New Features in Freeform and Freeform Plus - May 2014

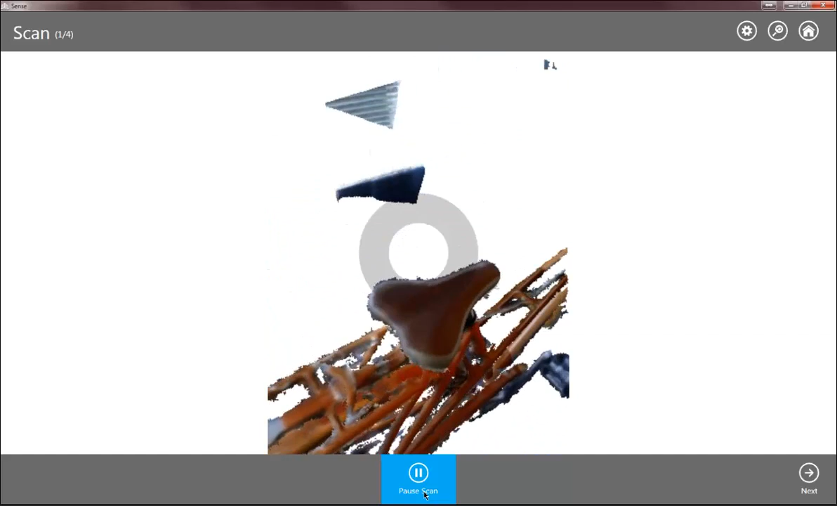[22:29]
And it's dynamically aligned to the object. You know, I'm pointing the scanner at it.
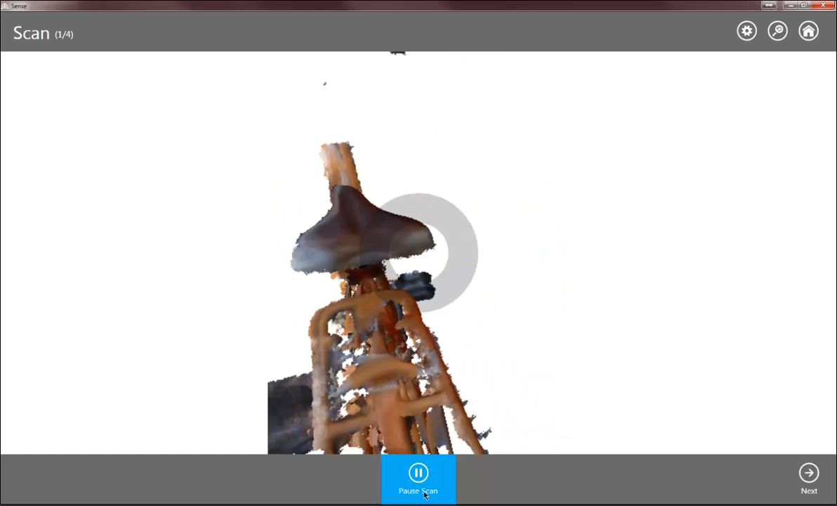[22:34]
I'm holding it by hand.
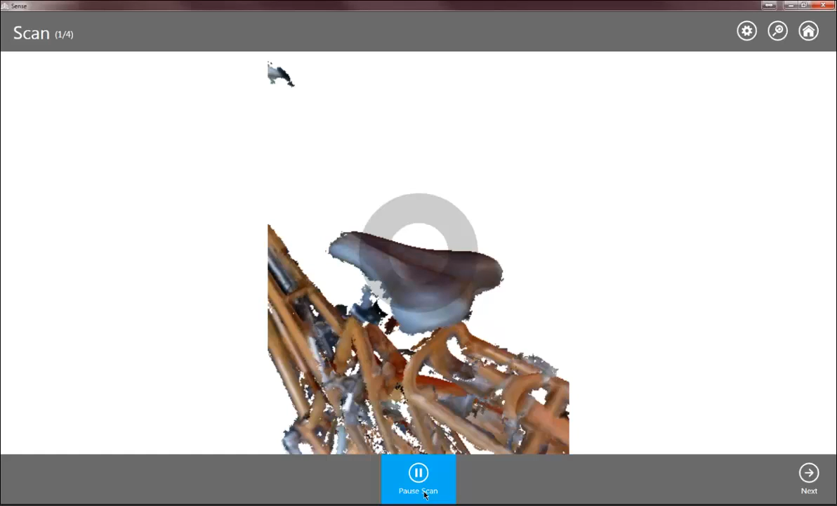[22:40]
I'm just scanning this bike seat that we have in our office.
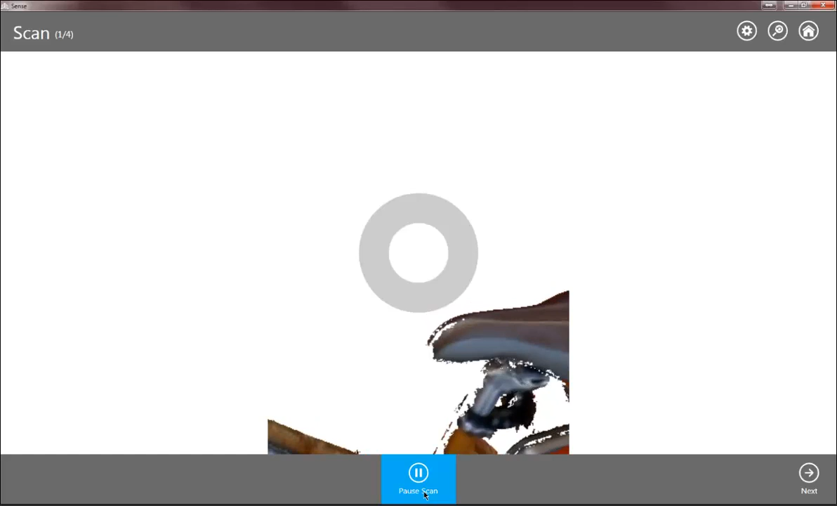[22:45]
Let's go around the object. And then I'm done. So I'll go ahead and hit the space bar to complete it.
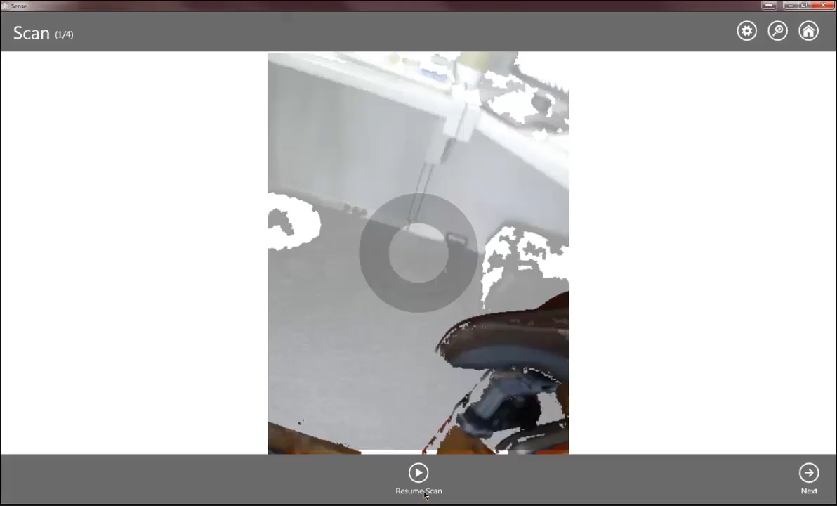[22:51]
And I have a little wizard here at the bottom. I can resume the scan.
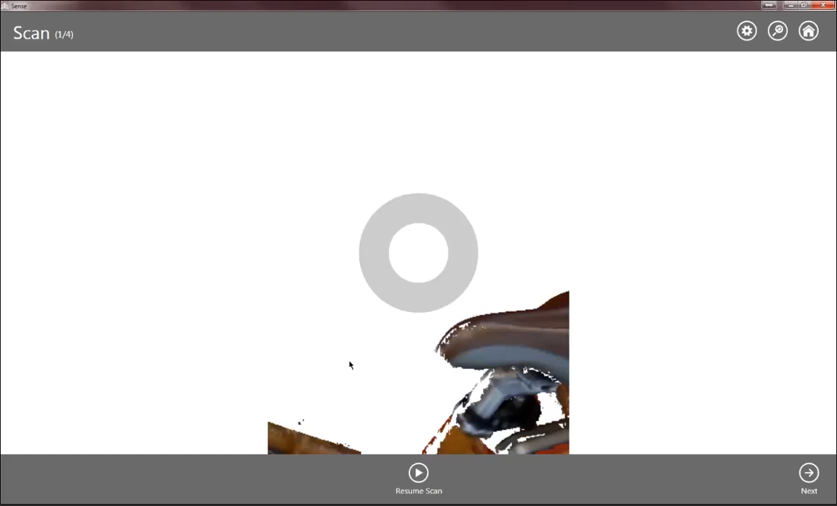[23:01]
So if I point the scanner right at this area that I left off at, I can actually realign to it and keep on scanning if I want. Or I can just hit next.
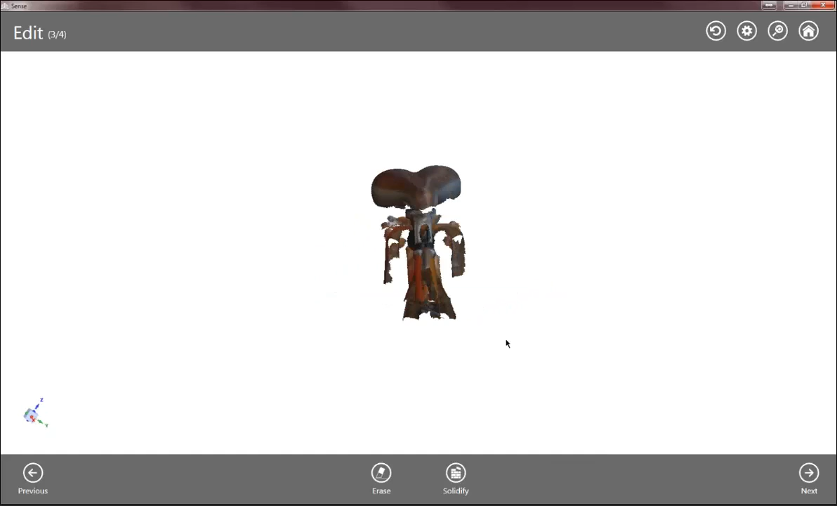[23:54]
It works pretty well considering the amount of work it has to do in the background if you don't scan the entire object.